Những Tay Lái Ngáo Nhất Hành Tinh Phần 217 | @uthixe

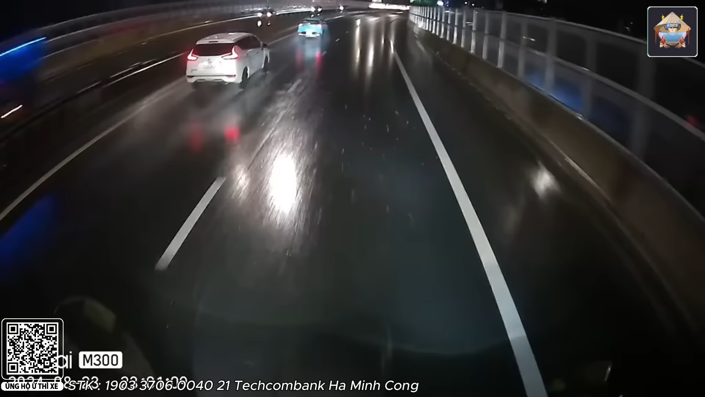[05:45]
Rồi, trong mặt chúng ta là một chiếc xe màu trắng Và xa xa là có một anh xe điện Màu xanh nó nhìn nó biết ngay Vâng đấy, các bác em biết xe điện rồi đó Nhìn cái này biết ngay là có điểm này Không có điểm này, hơi phí Rồi để xem là tình huống như thế nào nào Đấy, chuyển làm rồi Ây, ây Úi dời ơi Cái bác xe có cam này đi đứng chán thế Cái ông xe điện này thì lối ra nó ra nó hơi ở vị trí nó gọi là hơi muộn Đáng nay ra là ông phải viên ra ở vị trí cái đoạn này này Đấy,